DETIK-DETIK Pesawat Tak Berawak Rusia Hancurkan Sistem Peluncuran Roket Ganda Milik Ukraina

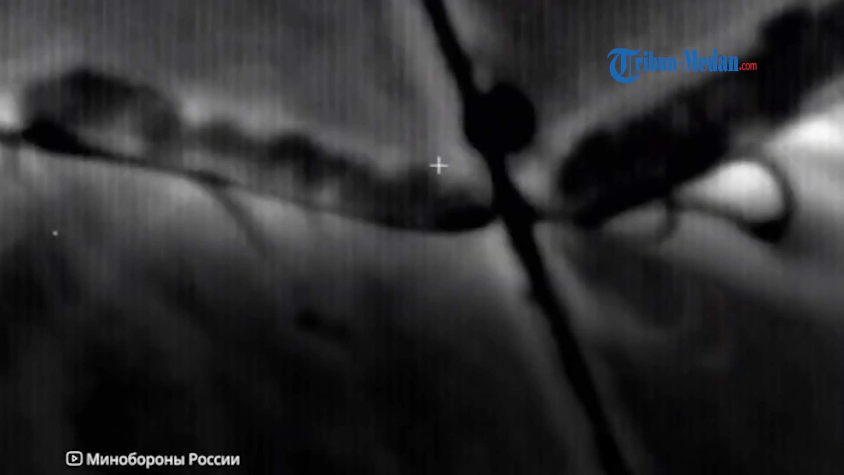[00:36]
drone tersebut berhasil menghancurkan sistem peluncuran roket ganda angkatan bersenjata Ukraina.
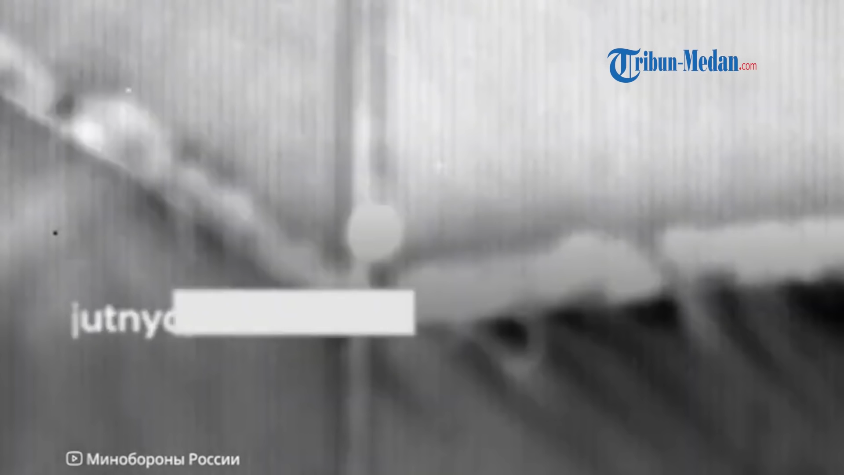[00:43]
Penghancuran itu dilakukan dari ketinggian lebih dari 3.000 meter.
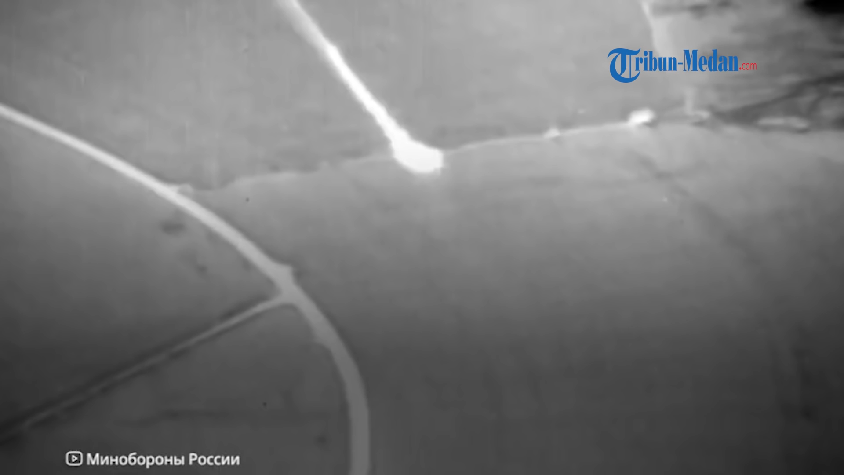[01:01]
Ledakan hebat pun tak terelakkan seusai pos komando itu diledakkan. Sedikitnya 9 orang tewas dan 57 orang luka-luka dalam serangan udara Rusia itu.